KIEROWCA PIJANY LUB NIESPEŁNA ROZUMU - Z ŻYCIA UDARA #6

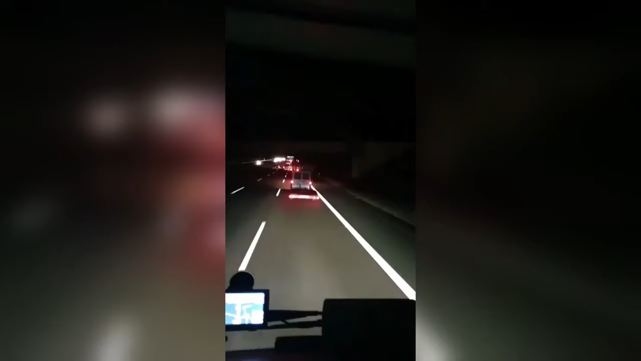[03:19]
Kraj Niemcy. Przyczepa. Mołdawia. Samochód. Bułgaria. Kierowca. Ukraina. Towar. Kolumbia. Wy kurwy szczury jedne. To po chuj mnie wyprzedzaliście we dwójkę przed chwilą. Będziecie do Lidla chcieli jechać w weekend kurwa. Z jakimś prawdziwym kierowcą. To wam faka pokażę.
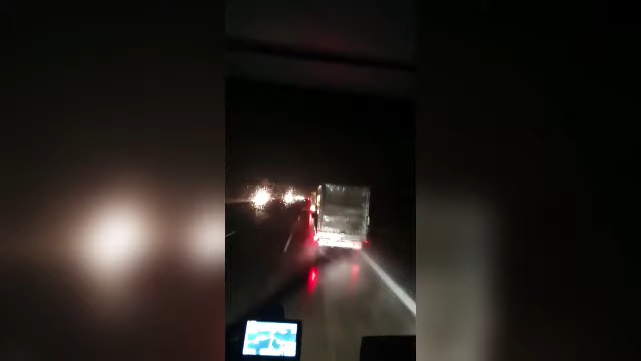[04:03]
Chcą mnie z... Z równowagi wyprowadzić. Co? Wieje. Wieje troszeczku i już powoli jedziemy. Nie? Już się boi. Wy skurwę syny!
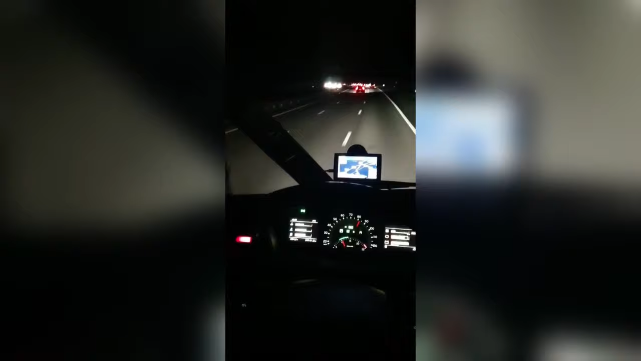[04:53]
A mogę tu o modelu FH13. Powiem, był to najbardziej udany model Volvo. Model ten posiada aerodynamiczna lusterka. Posiada pełną regulację jasności zegarów. Do tego możemy Jebać Poli! Technika jest dobrą uczelnią polską wyższą.